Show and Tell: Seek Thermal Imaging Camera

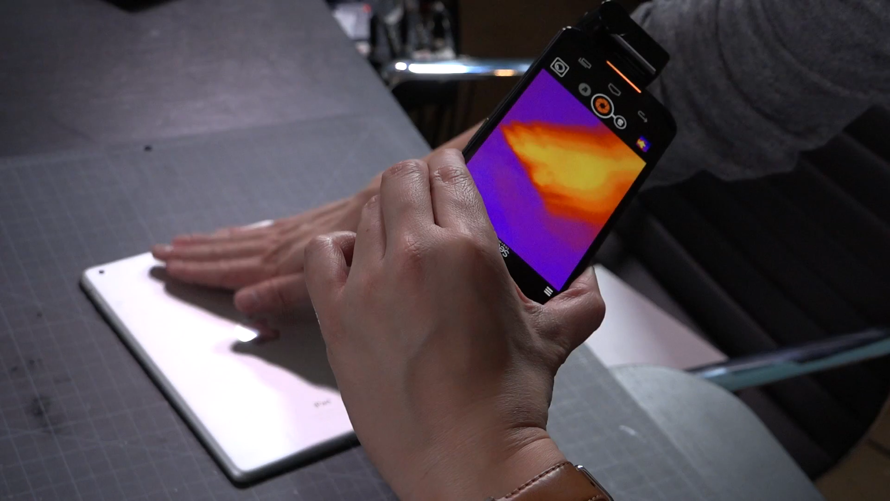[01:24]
Now thermal sensors are not like your typical camera sensors and it's not like the IR night vision sensors you have either on a security camera. They're really low resolution.
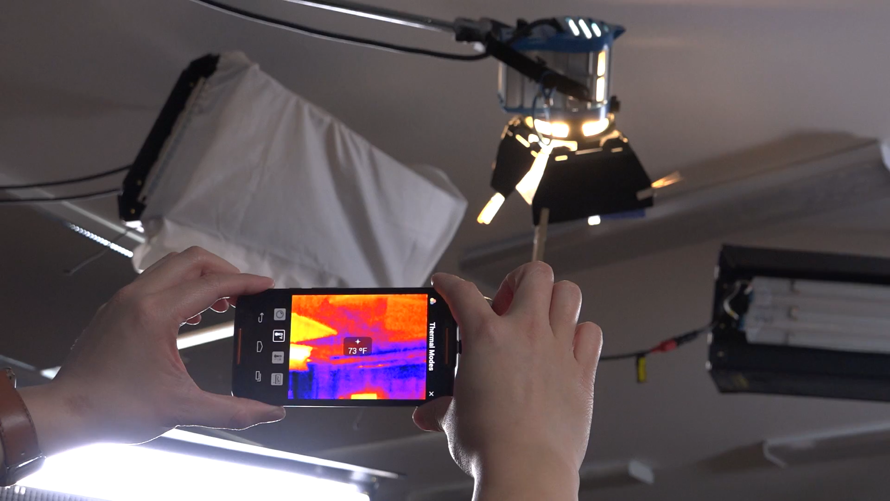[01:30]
On screen: spot 73°F
They're basically 206 by 156 pixels.
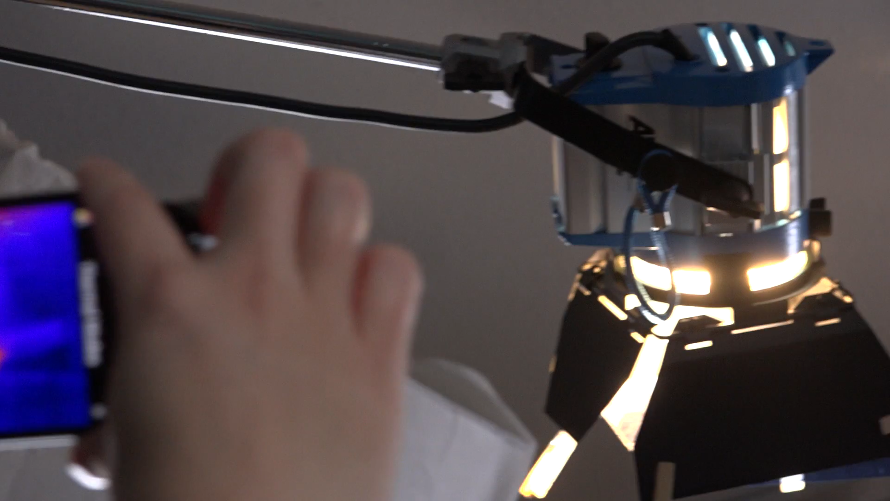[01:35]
They do blow it up with some interpolation but you do get to see the gradients in temperature changes. You can see for example if a car has been running recently.
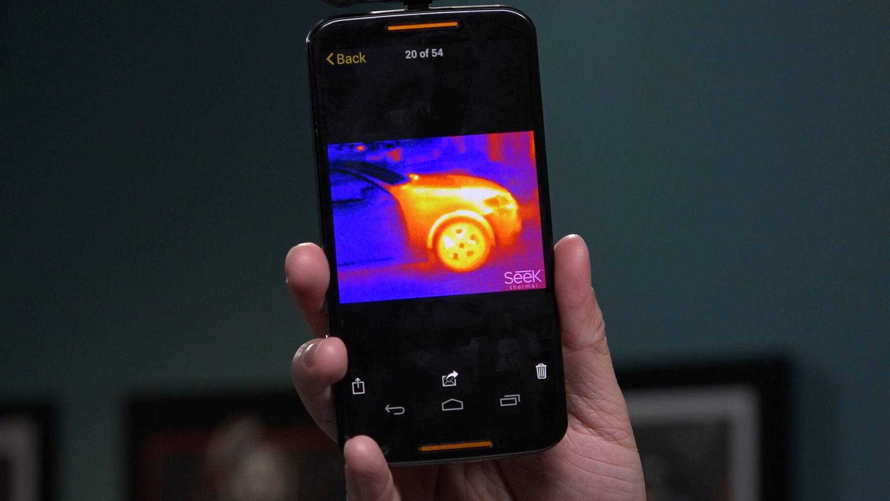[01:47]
If I've shot this over a parking lot I can see the engines being warmer on the cars that are more recently parked than the ones that have been there the whole day.
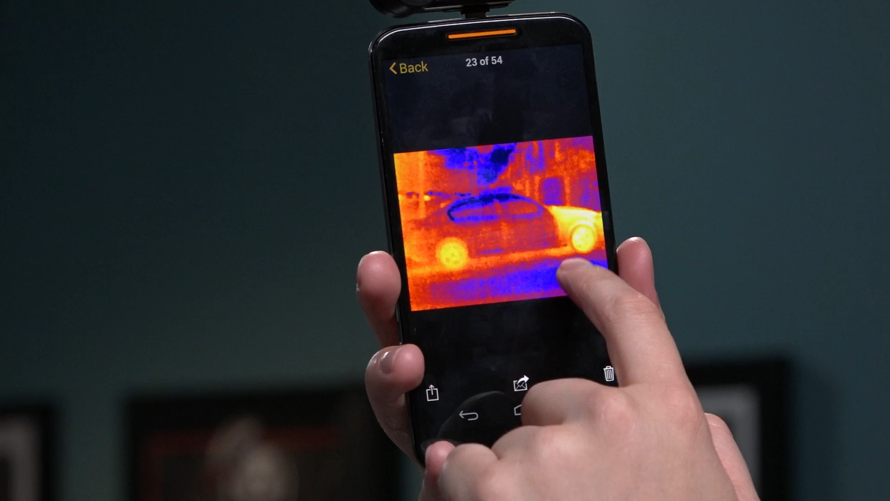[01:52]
There are some practical uses for this.
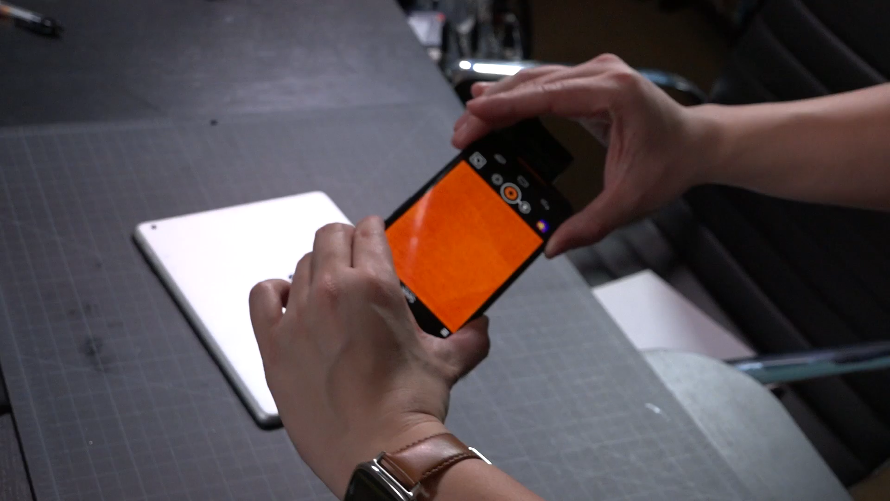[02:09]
For me I actually put on laptops and tablets and I can see where they're getting hot. Which part of the screens are getting hot or if the battery is getting hot and which temperature they're at. It is useful for temperature monitoring but you can't use it for things like identifying a passcode for a security.
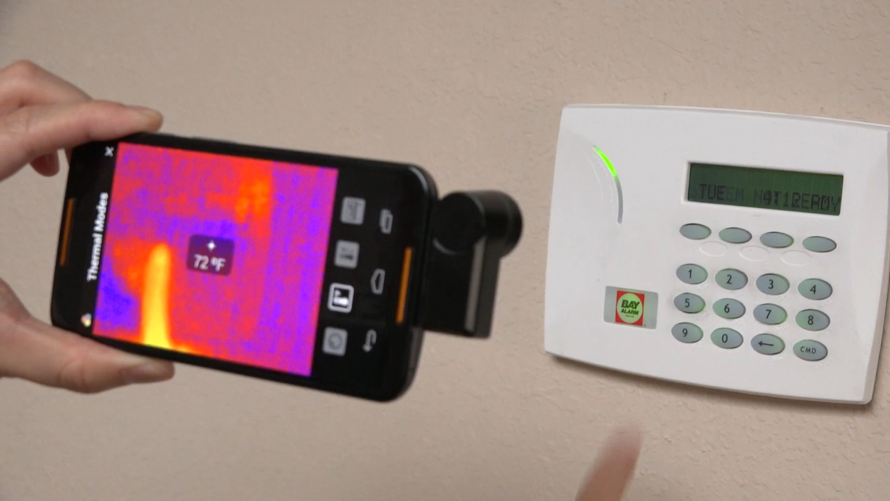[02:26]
On screen: spot 72°F
Like if I put this in front of our alarm system you can't see which which of the buttons have been touched the most.
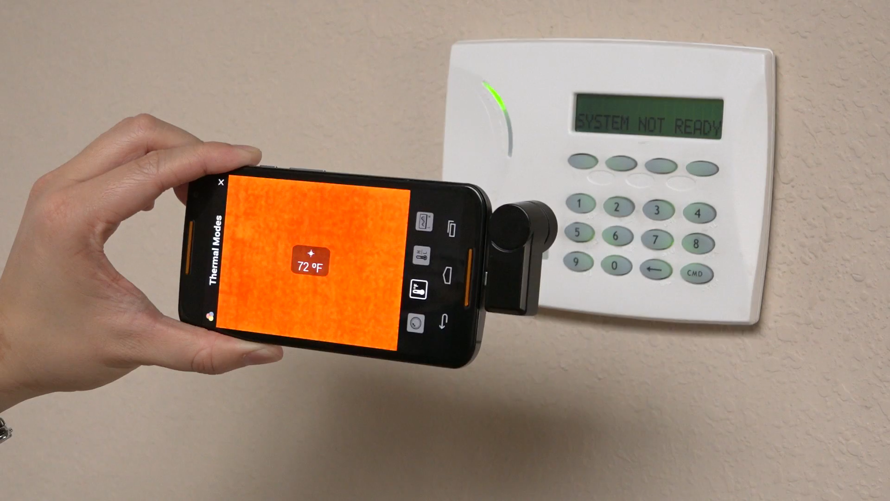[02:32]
On screen: spot 72°F
Not useful that. You can capture photos take screen grabs and you can even shoot some thermal video but
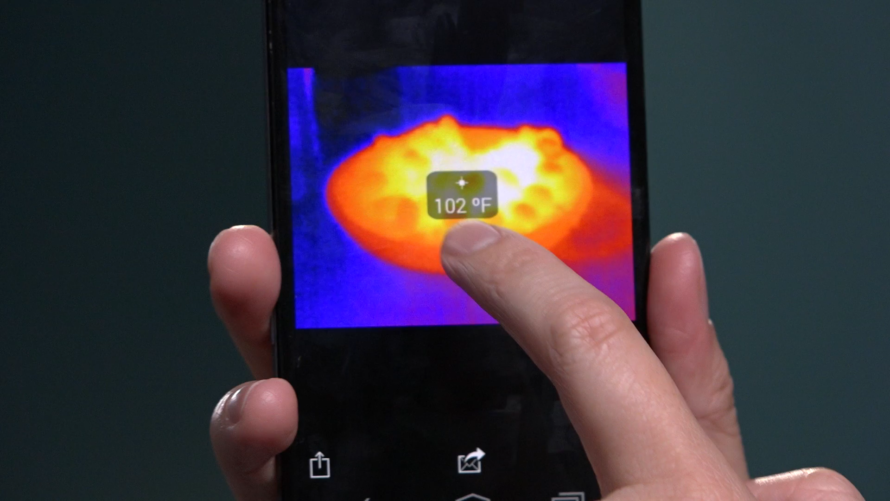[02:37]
On screen: spot 102°F
the use case is very it's highly specialized.
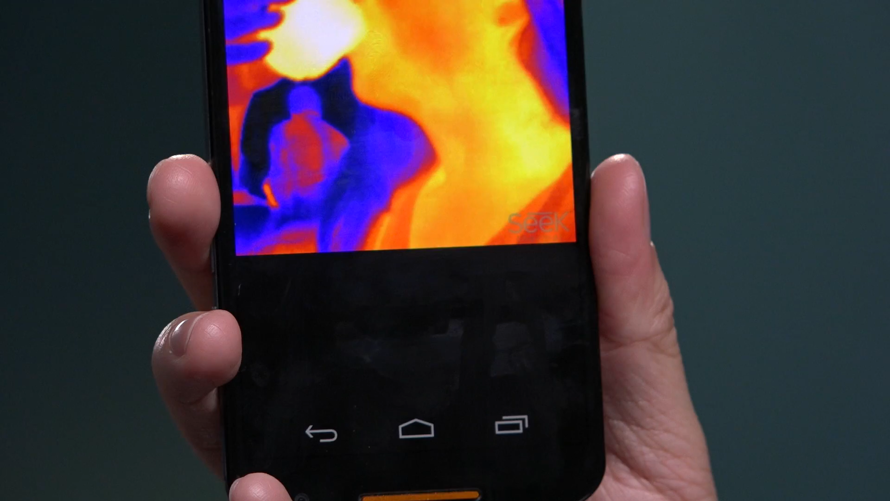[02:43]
It's it's it's a fun little gimmick that if you need it it's good to use but for most people again it's just a novelty.
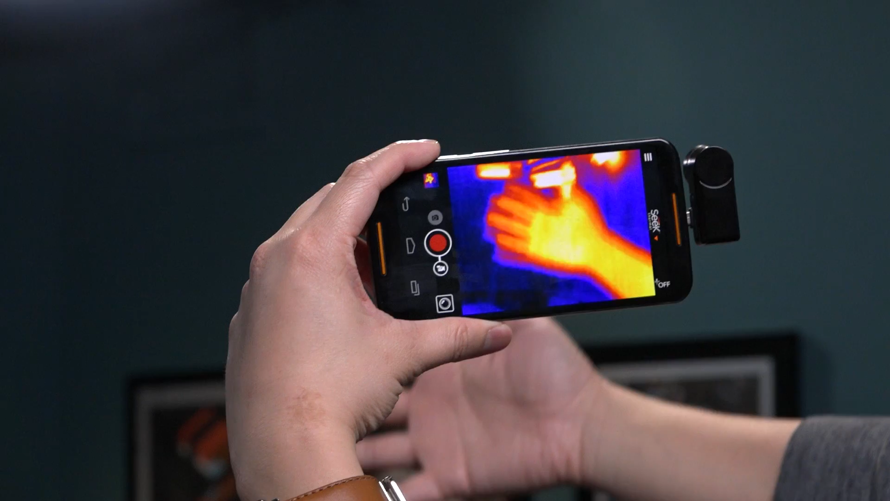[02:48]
So that's the Seek Thermal. It's an accessory for your Android device.